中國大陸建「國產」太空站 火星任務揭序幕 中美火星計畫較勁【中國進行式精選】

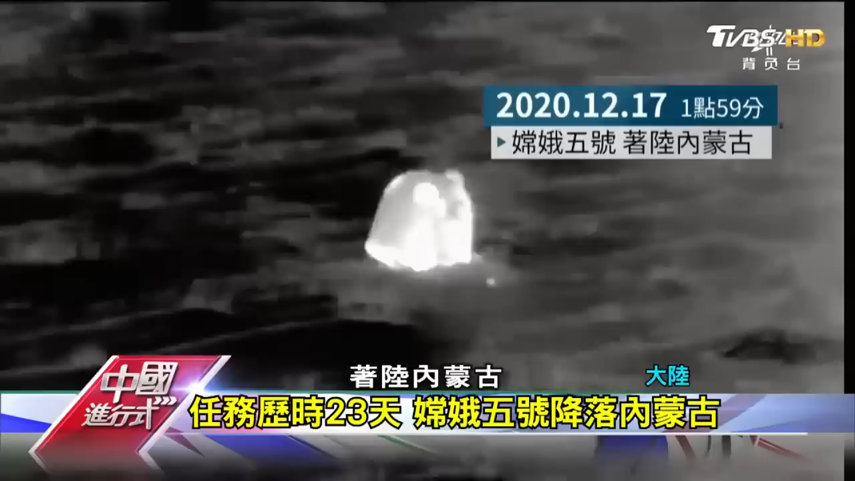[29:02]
之旅着陆内蒙古红外线影像中的光点是地面和空中搜索部队在返回气落地的那一瞬间就会同步朝目标奔去因为着陆点和先前预测点非常靠近半小时顺利找到返回气第一时间
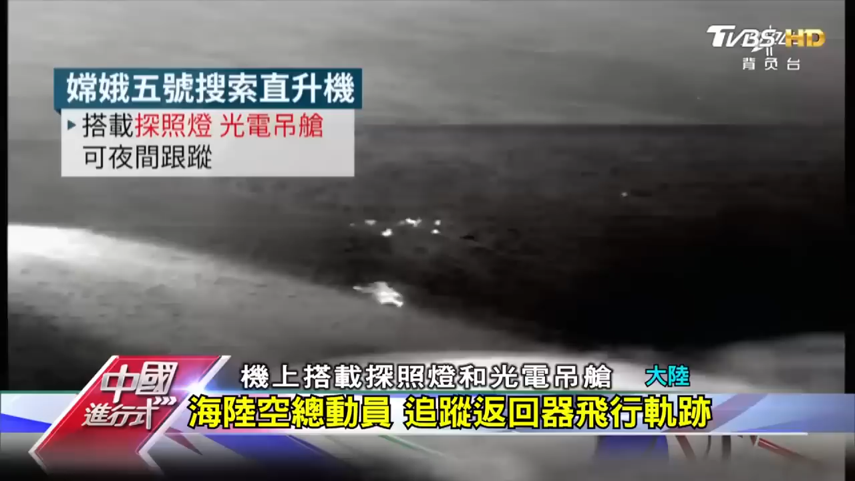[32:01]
上搭载探照灯和光电吊舱可以在夜间执行跟踪